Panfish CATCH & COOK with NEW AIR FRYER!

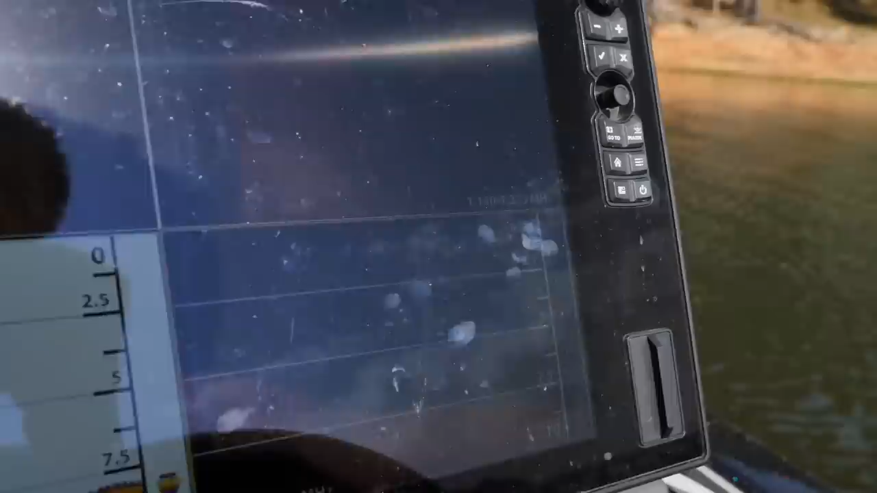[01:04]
So I briefly explained this in the last video But what I've been looking for on the
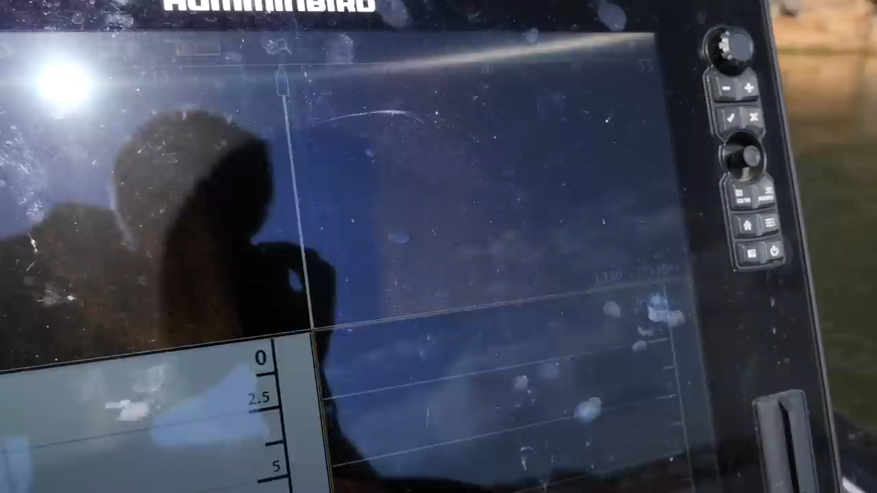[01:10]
electronics is it looks like craters on the side imaging You turn your side imaging on we go make these distinct
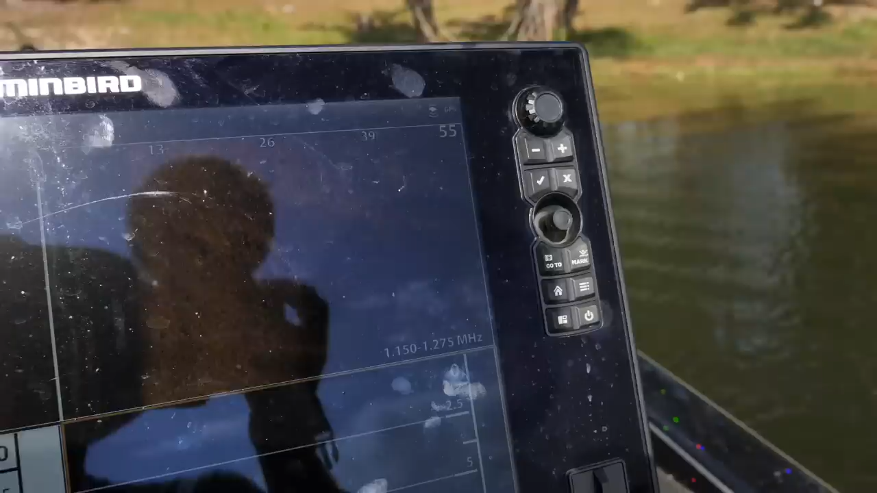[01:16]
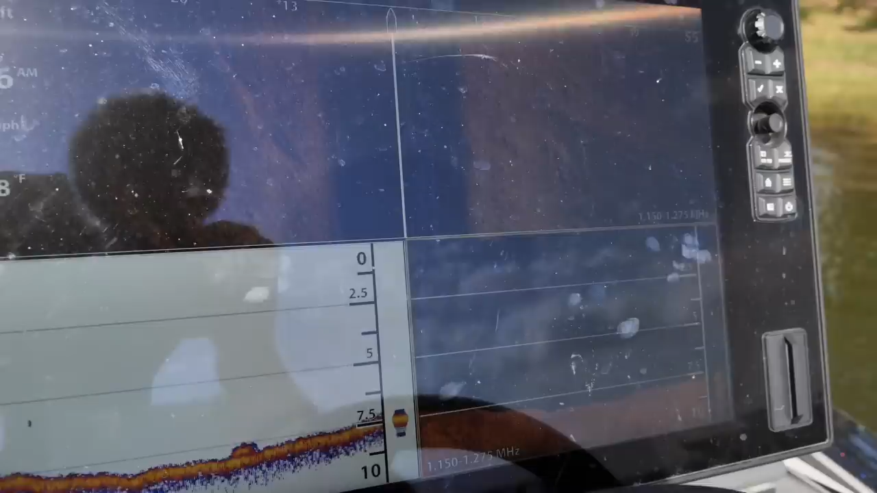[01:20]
Distinct potholes that are more distinct than bass beds again
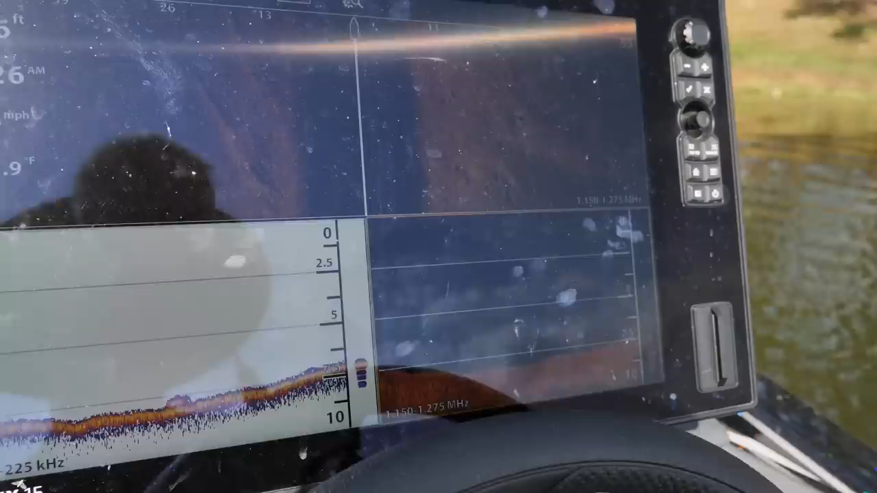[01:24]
And on this lake the water's clear It's got rocks in it and they pretty much dig down to those rocks